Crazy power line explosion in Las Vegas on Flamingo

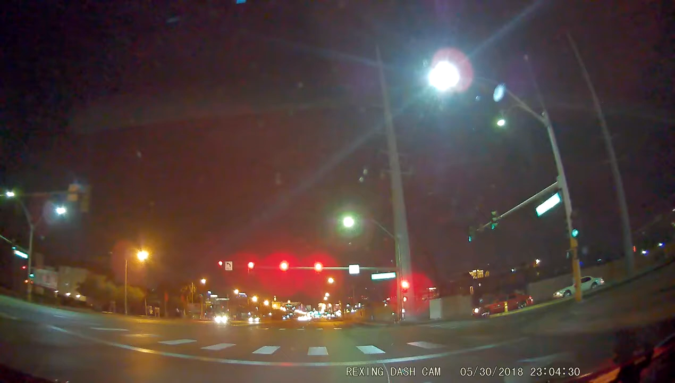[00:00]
Because it was so exciting that it happened, and it wasn't, it wasn't even like, what the fuck? What the fuck is that? Holy shit, that was like, the power line just exploded. Holy shit. Did you see that right? I just felt that on my toes. I thought it was like a gunshot or something. Yeah, me too, but then the spark came. Yeah. Wow. Like, it's like right there. Yeah, it's the fire there. Yeah. Shit. Like, right in front? That guy. He jumped, he jumped, like, holy shit, he ran.